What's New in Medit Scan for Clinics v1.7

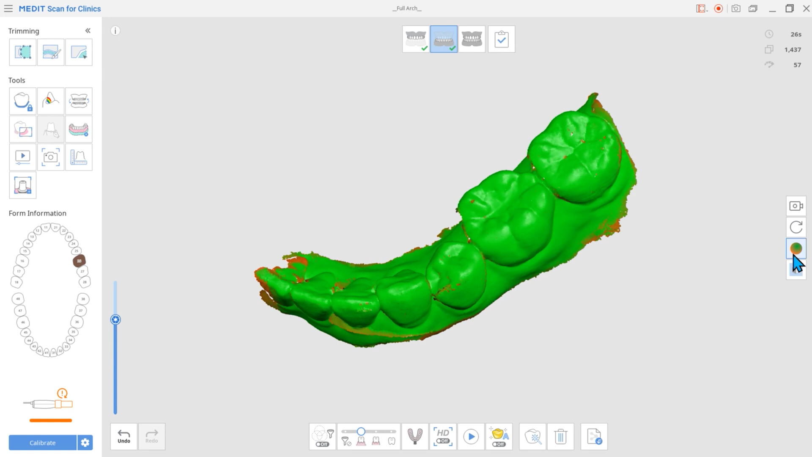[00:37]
Previously, you could only check the reliability of the data by changing to the reliability map.
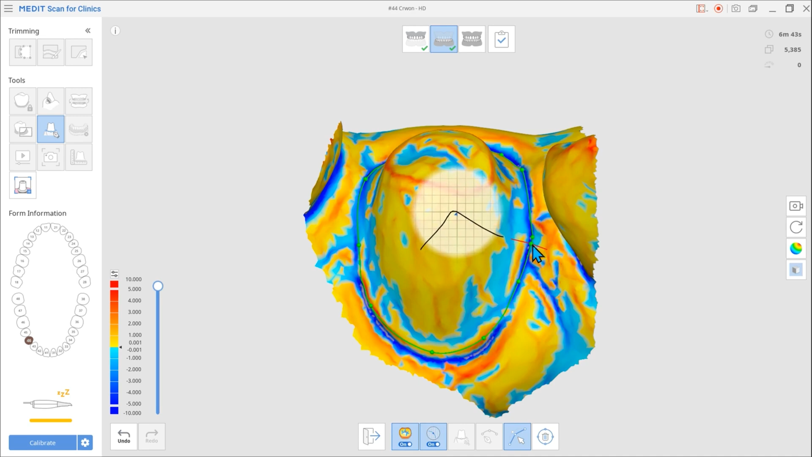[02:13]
Additionally, the previous version automatically showed you the cross-sectional display when the mouse pointer was on the margin line.